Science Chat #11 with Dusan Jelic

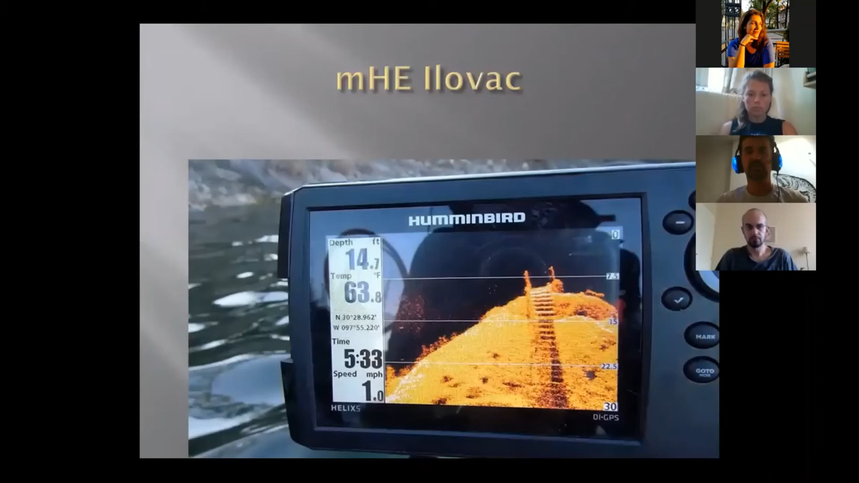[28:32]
On screen: depth 14.7 ft, water 63.8°F, speed 1.0 mph
So the WWF, uh, was interested in, uh, trying to go and pursue this. So we used our, sonar imaging equipment to actually, uh, record the, all the whole upper part of the river.